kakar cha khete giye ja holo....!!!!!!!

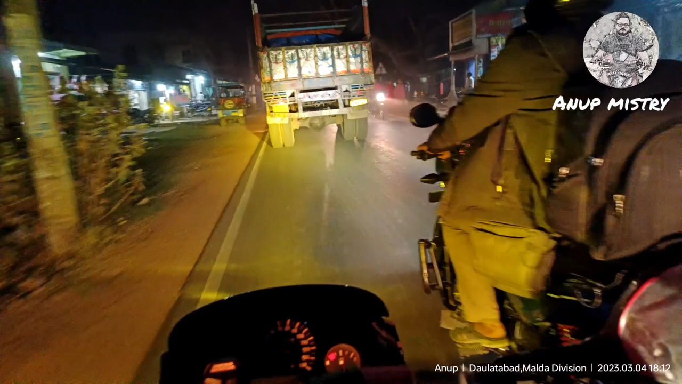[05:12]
I never answer to no, man, I still go. Go, go, go, go, go, go. টার্নিং সিম্বল, ওই সিম্বলের ওখানে চায়ের দোকান।
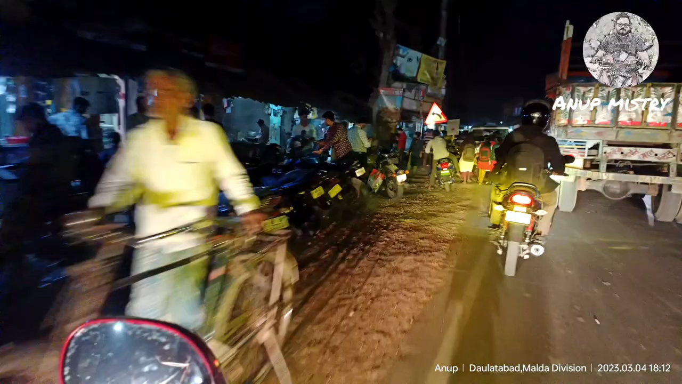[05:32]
এই যে চায়ের দোকানে গ্রিল দেখতে পাচ্ছেন, এই যে সেই চায়ের দোকান